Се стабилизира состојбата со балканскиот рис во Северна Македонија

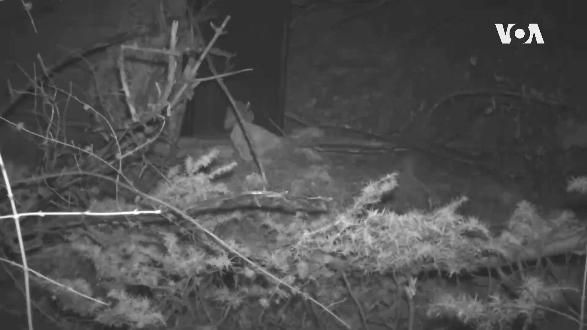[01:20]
на фото замките поставени во националниот парк Галичица, беше забележена една единка, највератно мажјак, од балкански рис.